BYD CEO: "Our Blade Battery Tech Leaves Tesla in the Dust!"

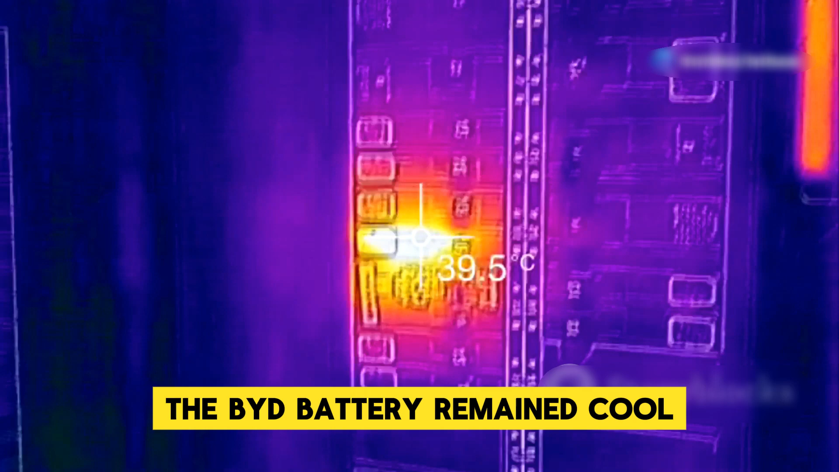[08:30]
On screen: spot 39.5°C
the BYD battery remained cool at temperatures of 30 to 60 degrees Celsius, or 85 to 140 Fahrenheit.
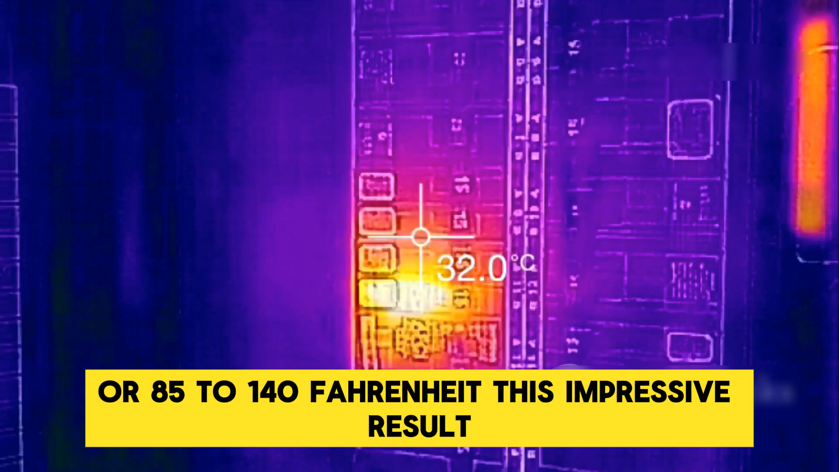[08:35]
On screen: spot 32.0°C
This impressive result highlights the ability of BYD batteries to remain cool under pressure and heat.